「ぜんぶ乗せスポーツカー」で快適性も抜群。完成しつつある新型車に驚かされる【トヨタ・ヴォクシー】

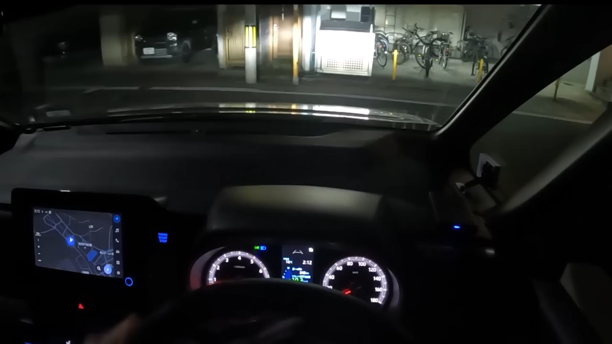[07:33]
でもねー、それでもすっごく乗り心地いいのよ。空飛ぶ絨毯みたいな、地面との間に1階層あるような乗り味だったアルファードとは異なり、ボクシーの方は段差を超えると、その衝撃自体はフレームまで入ってきます。おっとっと、意外と狭いなここ。普段乗ってる車より横幅が狭くても、感覚的に慣れていないから怖いぜ。さて話を戻しますが、段差を超えた時、ある程度はタイヤホイールが上下にガタンと動きます。その後で、ほとんど毎回、バンプラバーって言っていいのかな?
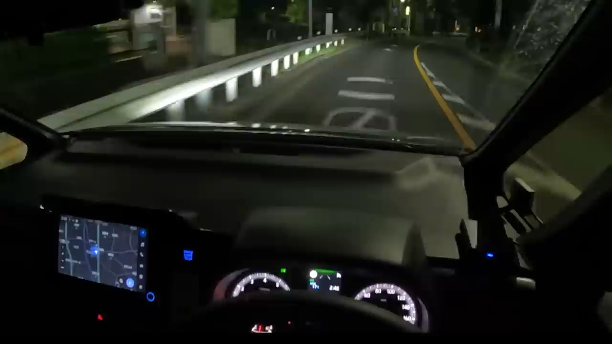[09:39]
最後の駐車場入り口、ここがまた狭いのよ。慣れてないせいなのか、車が大きいのか、積極的に前を使ってクリアしていく、大型トラックみたいな乗り方になってしまいます。